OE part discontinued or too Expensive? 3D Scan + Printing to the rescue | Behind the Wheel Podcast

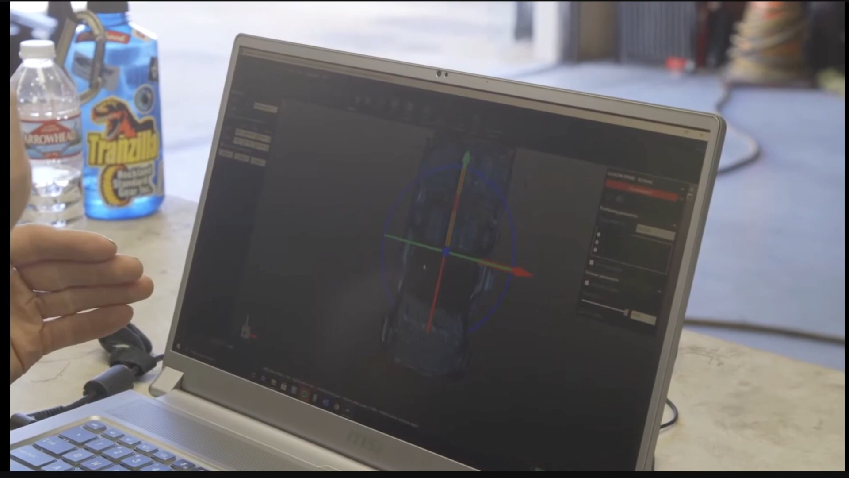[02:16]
So like, yeah, I mean, for like you said, there's been Faro arms and all these different things that have allowed us to do 3D scanning,
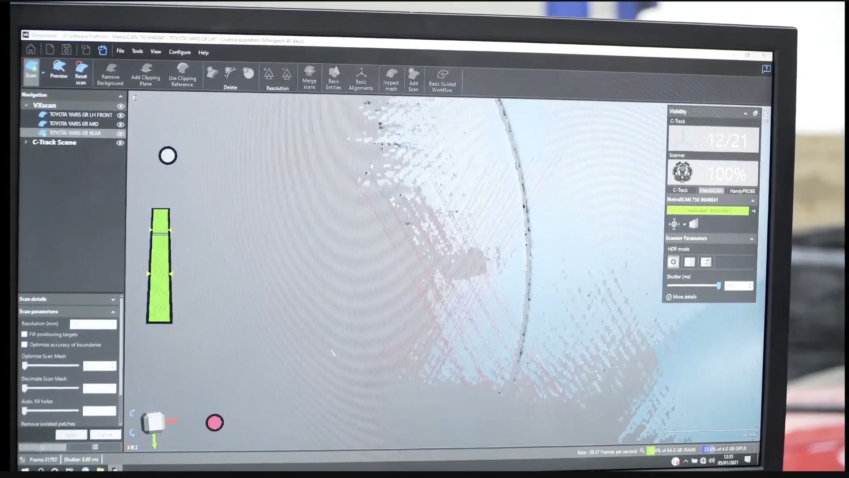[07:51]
We can see where the suspension lines up.